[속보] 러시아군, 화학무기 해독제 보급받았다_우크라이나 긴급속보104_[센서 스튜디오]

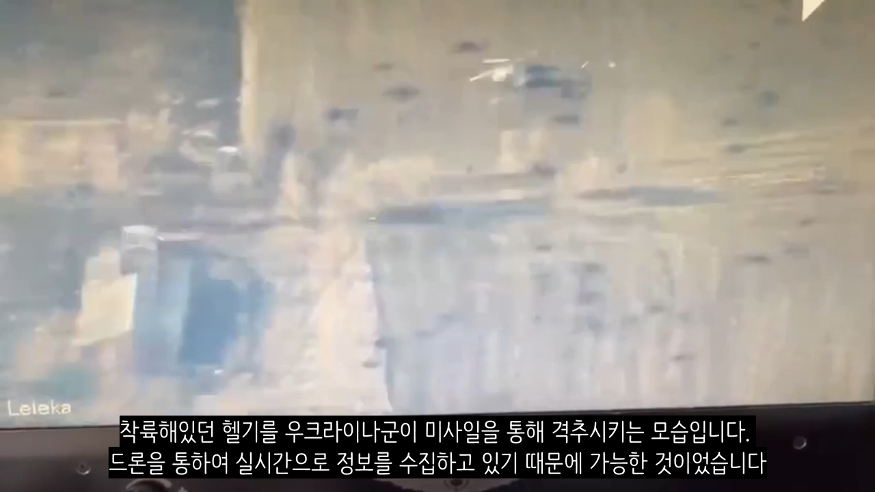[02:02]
착륙했던 헬기를 우크라이나군이 미사일을 통해 격추시키는 모습입니다. 드론을 통하여 실시간으로 정보를 수집하고 있기 때문에 가능한 곳이었습니다.
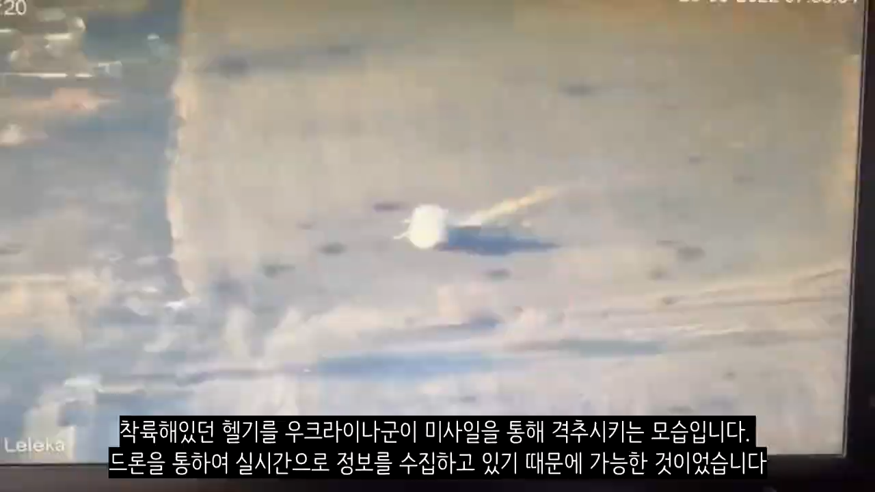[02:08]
우크라이나군은 14명의 러시아군의 포로를 잡는 데 성공했습니다. 이들은 모두 우크라이나군에게 자발적으로 항복했다고 합니다.